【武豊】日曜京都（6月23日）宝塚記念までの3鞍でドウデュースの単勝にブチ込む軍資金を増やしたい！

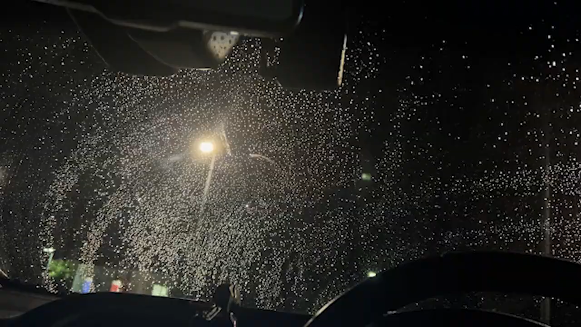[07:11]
今静岡サービスエリアでこの動画の編集をしております結構雨が降ったり止んだりですね駿河湾沼でだいぶ降ってたんだけど静岡に入ってからはちょっと止んでますねちょっと休みしてすぐそこにドックランがあるんでドックランで遊ばせてまた京都へ向かおうかなと思いますね今